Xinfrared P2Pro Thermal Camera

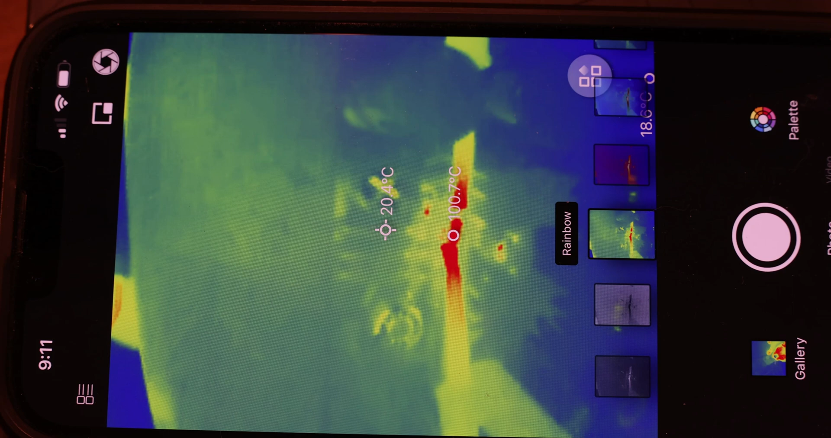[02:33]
On screen: spot 20.4°C, max 100.7°C
I think you're looking about 98 right now and I'm just going to move it a bit more to the center yeah about 92 93 degrees. I'll increase the voltage here a little bit more. You're going to see the temperature rise here go we passed 103 mark so it's getting really dangerously hot. By the way this is a simulation I'm just trying to show you
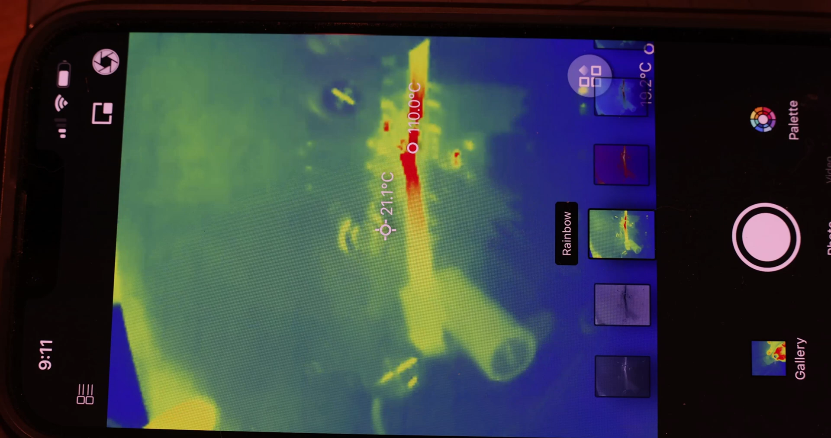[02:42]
On screen: spot 21.1°C
a hot resistor by applying some voltage to it just but in real life you'll see it more on the actual board.
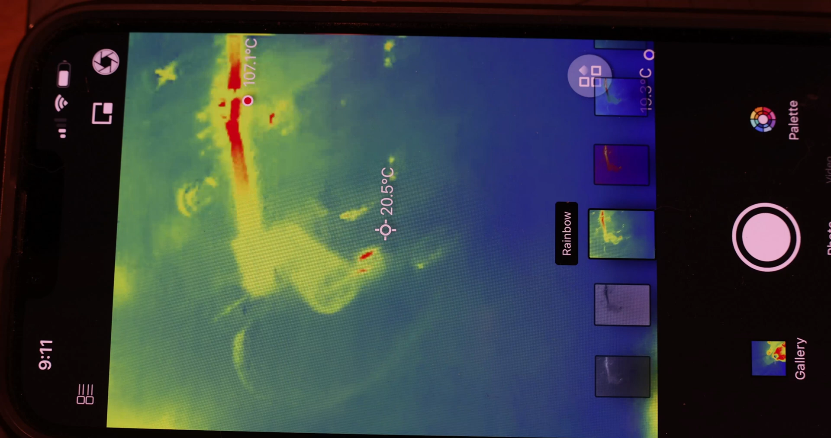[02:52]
On screen: spot 20.5°C
So you have a board that's shorting you can sometimes apply very little voltage like one volt and like it tells you what's shorting and what's hot in there.
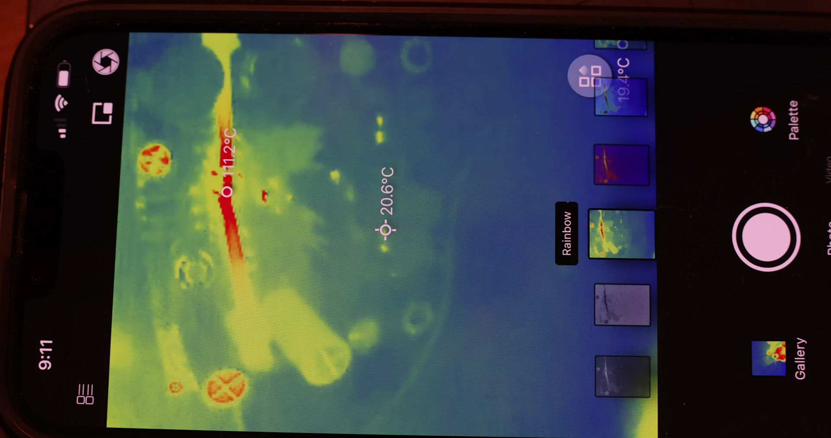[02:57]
On screen: spot 20.6°C
Another great example for this is let's
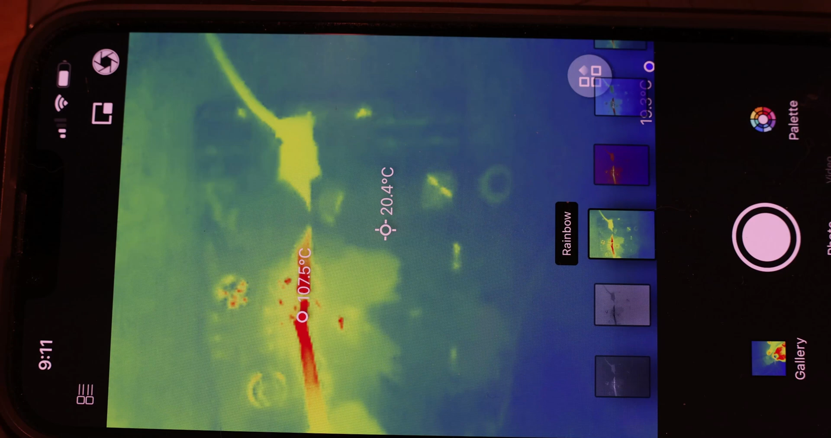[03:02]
On screen: spot 20.4°C
say you're using you're trying to test a tube amplifier and you've got 500
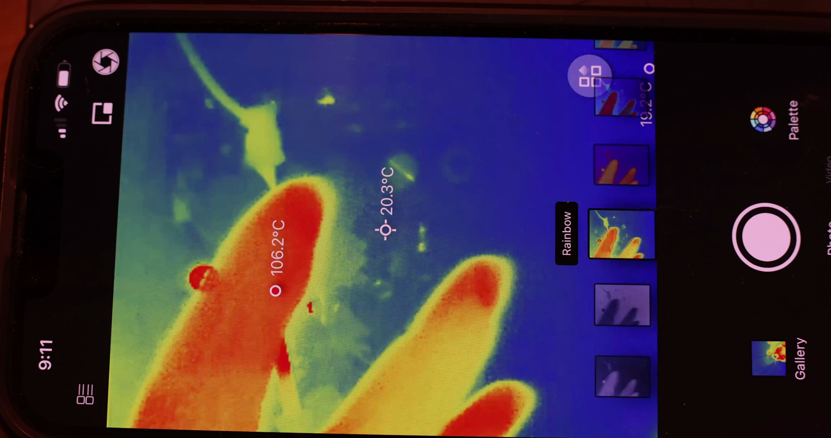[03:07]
volts that's sitting in here and you really do not want to to get
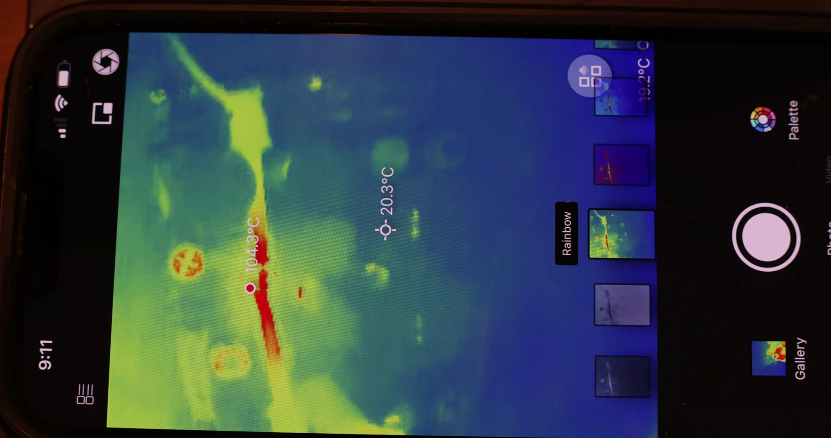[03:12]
On screen: spot 20.3°C
your fingers in there so that's going to show you what what's hot and what's not hot.
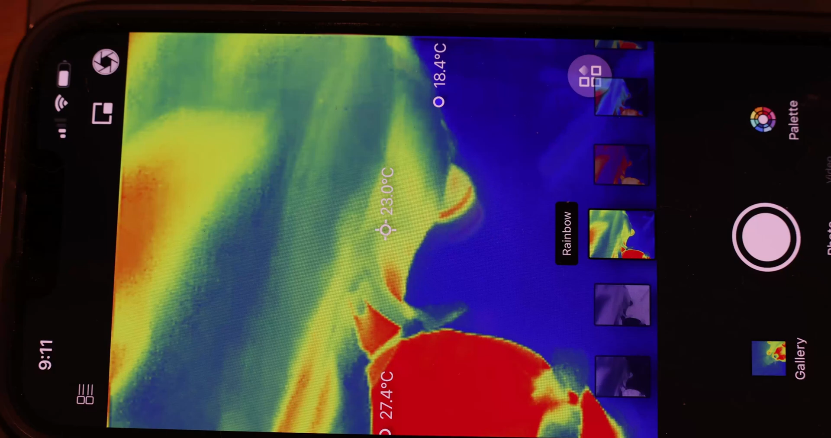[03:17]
On screen: spot 23.0°C, max 27.4°C, min 18.4°C
If I point it to my face you can see let's just do it this way you
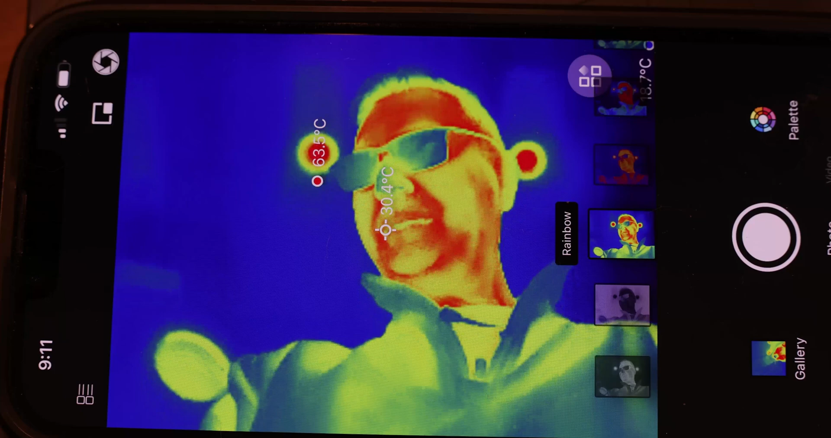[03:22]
On screen: spot 30.4°C
can see my face temperature signature here and it shows you different temperatures on my face as you can see about 29 30 degrees here
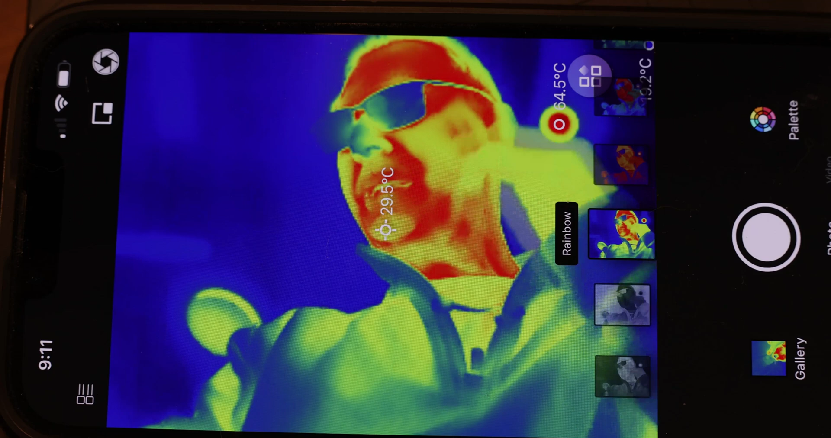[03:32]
On screen: spot 29.5°C
usually the mouse and the uh and the forehead are are the hottest part of the uh of the uh temp of the face so it gives you the signature you can see this in total darkness this has nothing to do with light this is a pure sensing of temperature and that's true as you see in
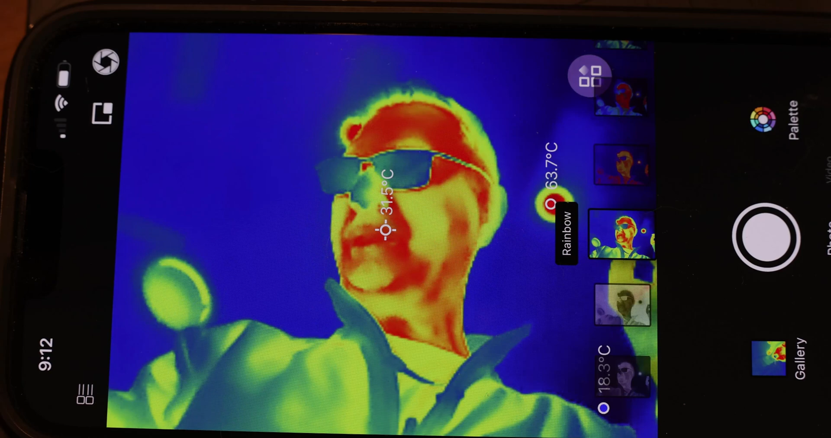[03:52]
On screen: spot 31.5°C
the ceiling or over here here you could see that there's a light right there and you could see that the light here is it's hot it's 63 degrees that's the temperature
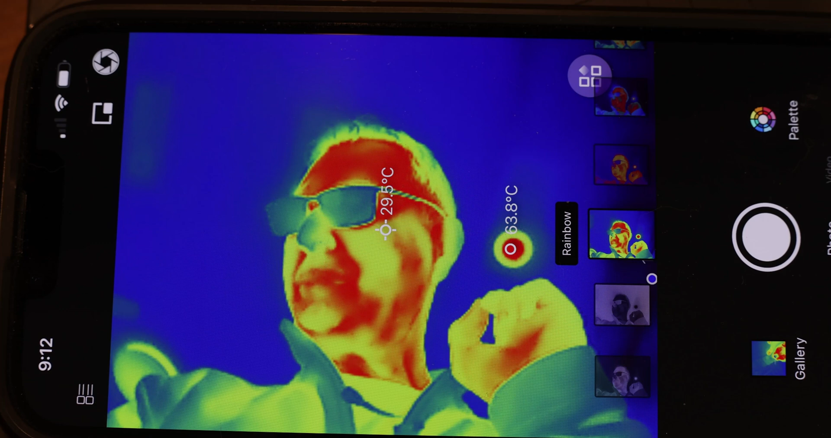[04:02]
On screen: spot 29.5°C
of that light in the ceiling so it does record and it's pretty accurate temperatures I've measured to fuse them with a laser
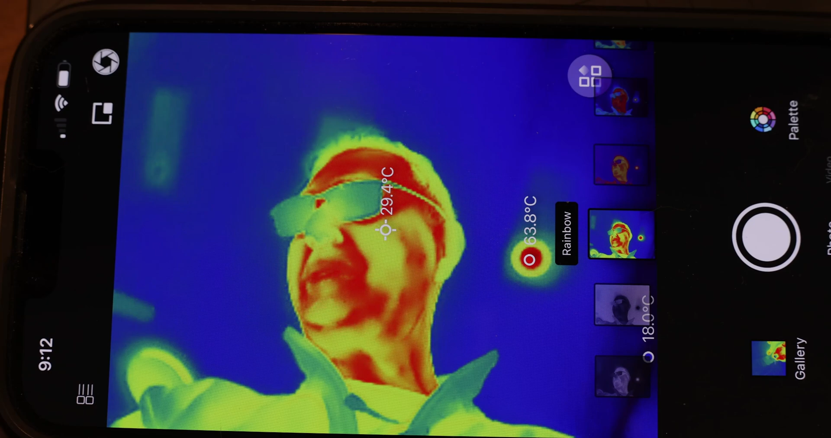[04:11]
On screen: spot 29.4°C, max 63.8°C
temperature sensor it's actually fairly accurate the temperature sensors here you can see my cat
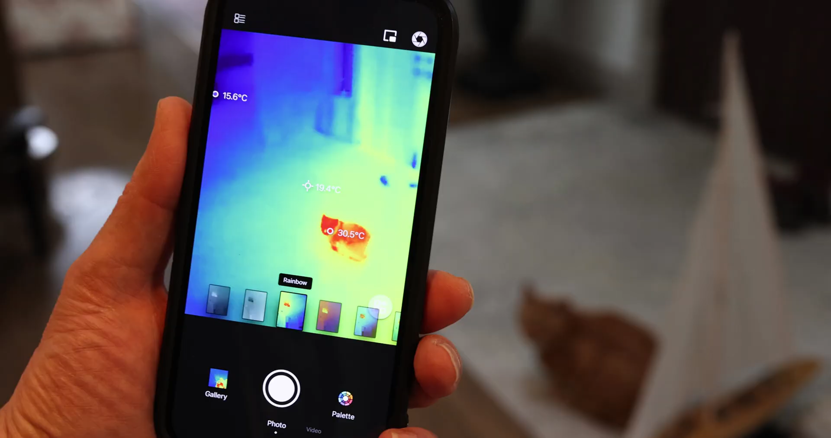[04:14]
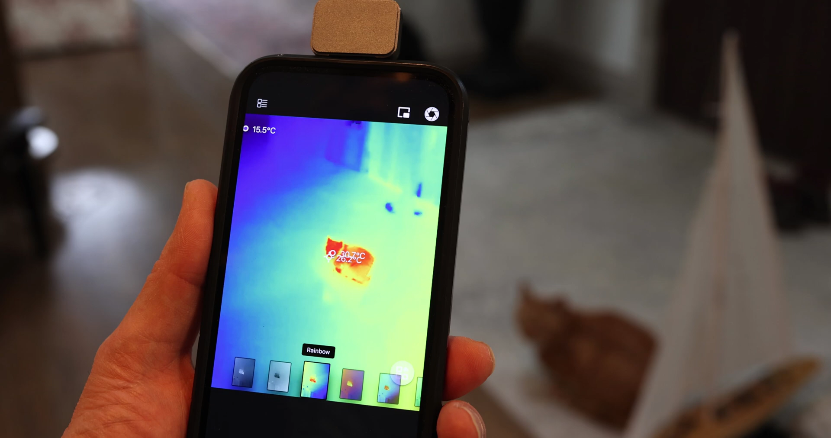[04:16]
and you can see that it's uh that's his heat signature about
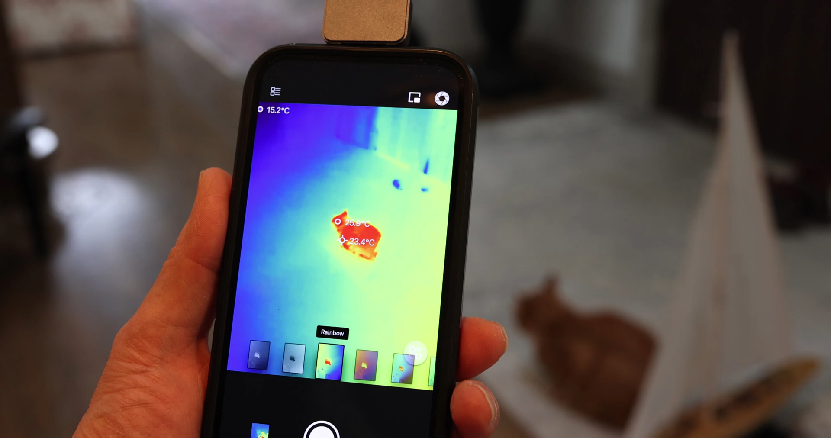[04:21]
26 28 degree here it comes